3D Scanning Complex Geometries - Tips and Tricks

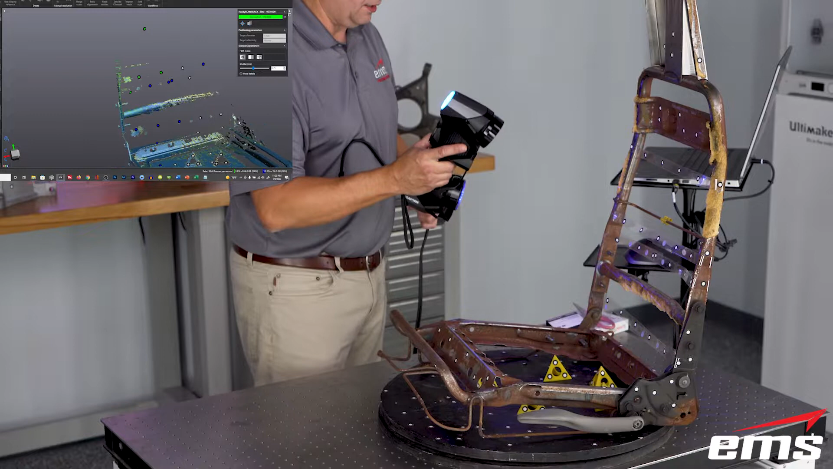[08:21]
you can see, I can easily move across the whole part and, and pick up, uh, you know, uh, the, uh, pick up the scan data. Now there's still some foam left on this, uh, on this frame. So you're going to see some areas that look pretty rough. That's just the, uh, the seat foam. Um, this was an old seat we'd taken apart, but you can see with these targets, it picks it up.
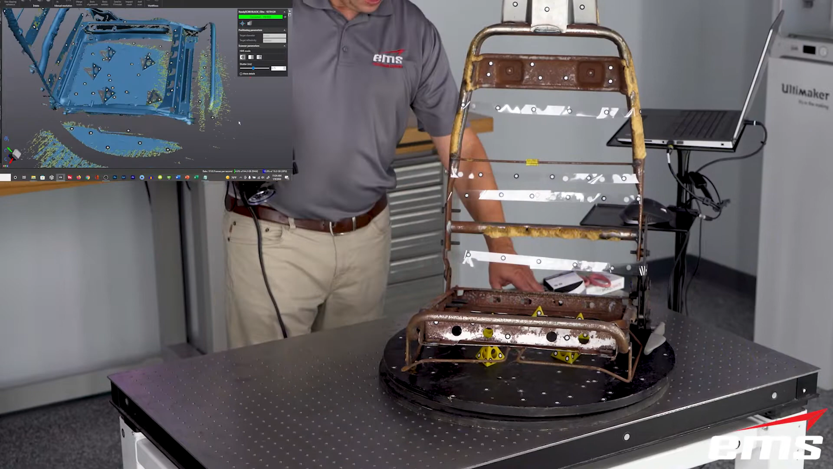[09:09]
Let's kind of get all these targets and then I'll come over here and kind of scan through. And then same thing. We can move right up the back and scan this part.
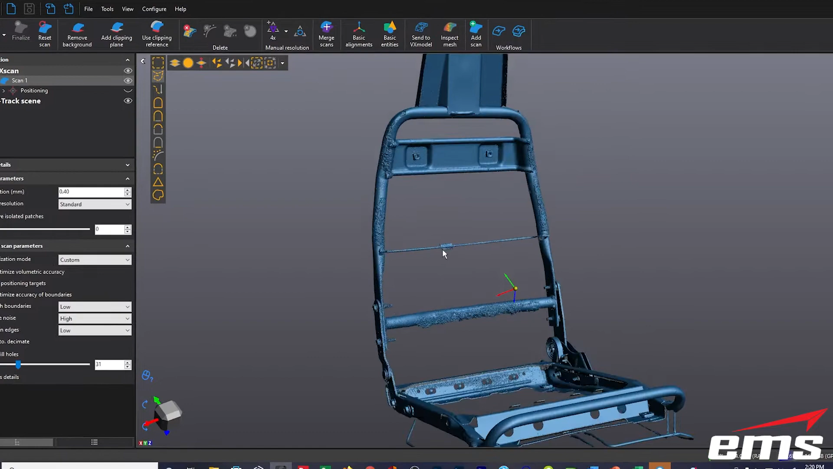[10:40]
We were able to get all the way around the part, uh, even on this, you know, thin wire kind of rod here, uh, as I mentioned, all this kind of rough stuff, that was all the foam on the frame that was kind of stuck to it. But if you look closely here where we wrap the, uh, the speed target tape around, you can see, you don't see anywhere where the tape was put on. So that's the great thing.